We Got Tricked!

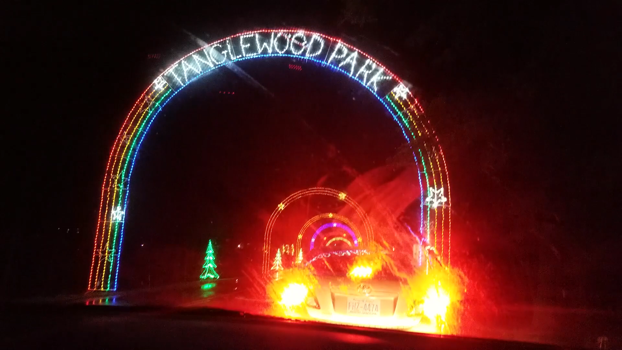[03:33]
We also have Chrissy too, the plane right now. It's the most wonderful time. And we don't have no, that's why, how we gonna call 911? My phone is roaming. No motorcycles?
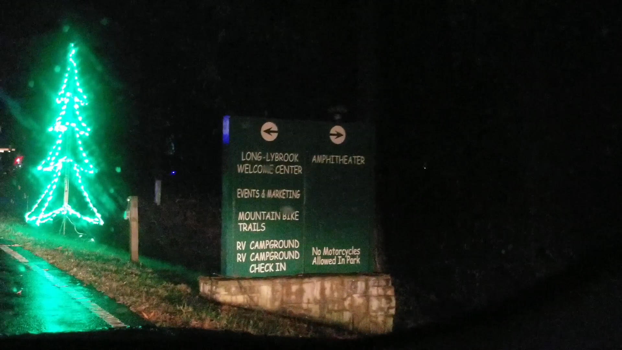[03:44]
Why not? What if that's their vehicle? I understand.
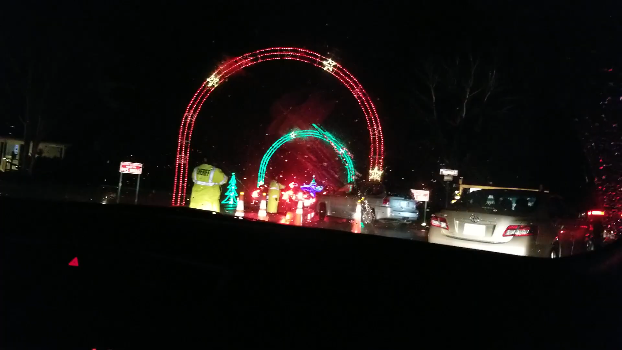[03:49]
Okay, we're going around and out. It looks like we will be paying at the end. Mommy, it says listen to the holiday music on
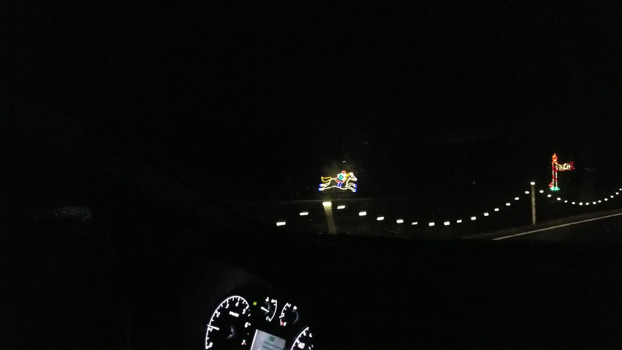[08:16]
Walking at the opponent. It's like, oh, he thought you was done. Boom, yeah. He got all the lights. Oh, this is where the animals are.
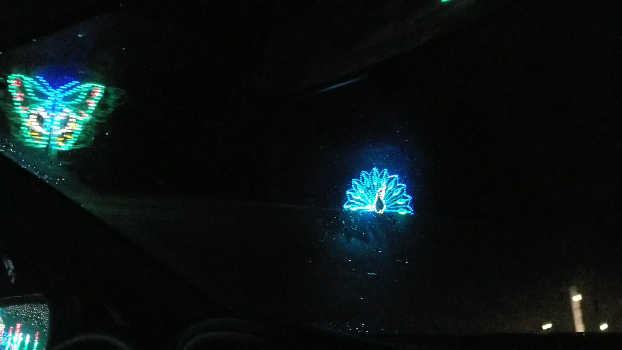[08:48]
Peacock. Okay. This is what we've been waiting for. You still up, Jay? Yes. Jay said, I ain't gonna miss this.
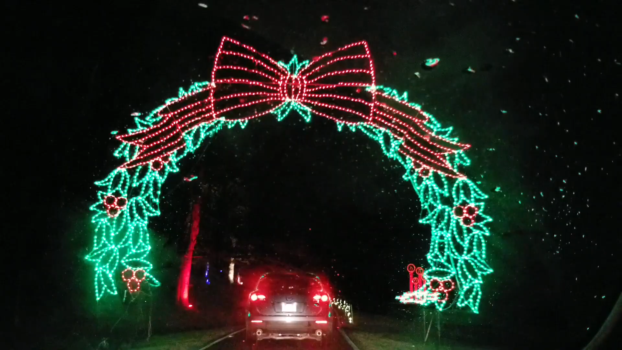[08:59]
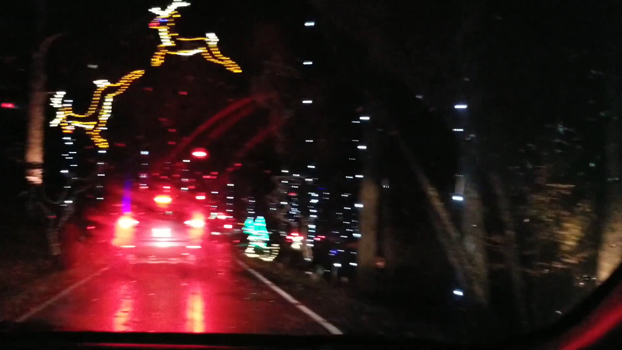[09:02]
The white one. She got the white. Okay. Let's see here. Oh, we about to get some bales. Yeah, we need water. No stopping. We weren't planning on it, baby.
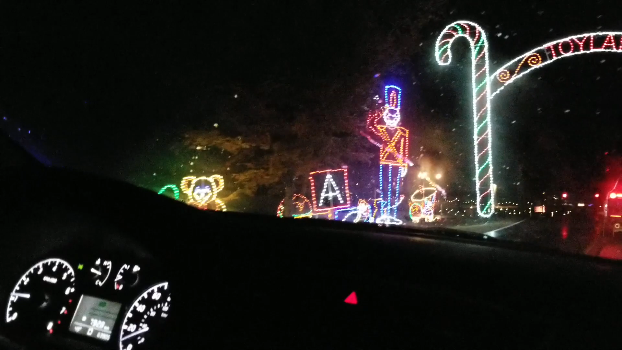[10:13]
Toyland. Toyland. Toyland. Santa Claus will not be at the Festival of Lights. Bye. Hello.